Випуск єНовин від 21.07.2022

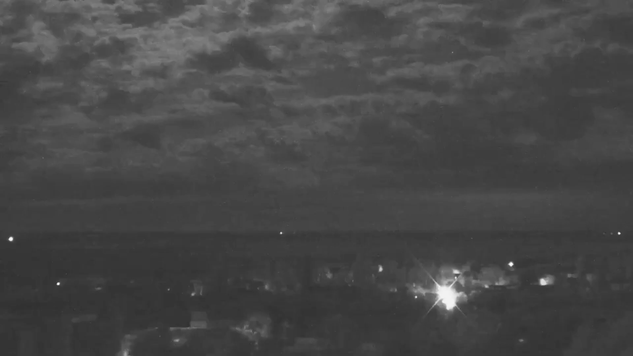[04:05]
Ці відеокадри нічного обстрілу по складах
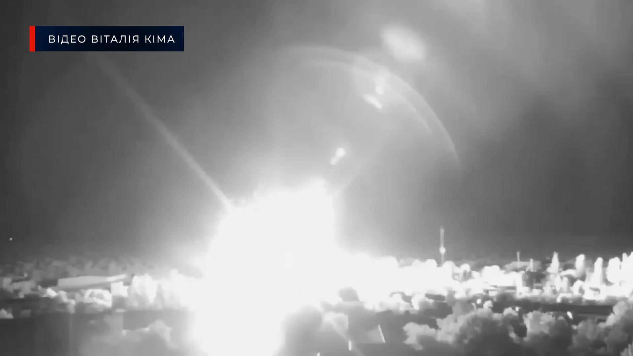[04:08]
оприлюднив голова Миколаївської військової адміністрації Віталій Кім у своєму твітері. На ньому чітко видно, як ракета потрапляє у складські приміщення.